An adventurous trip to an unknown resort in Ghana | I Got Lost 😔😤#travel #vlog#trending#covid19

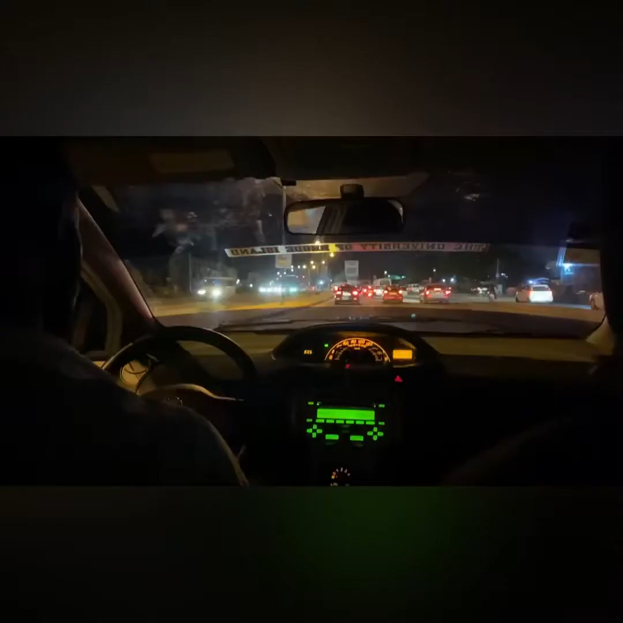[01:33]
And oh my goodness, the traffic. The traffic from my end to the place. It wasn't a joke.
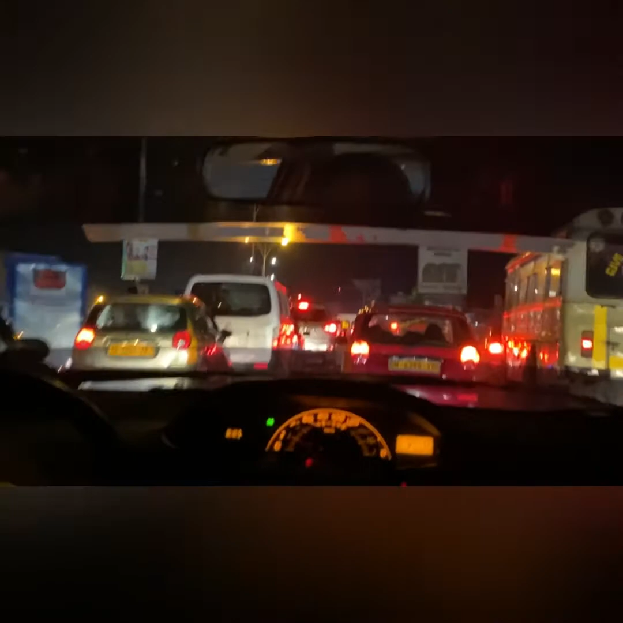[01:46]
But thankfully, I had a very good Uber driver who was able to maneuver his way out for us to at least not get that too late, because I was already exhausted.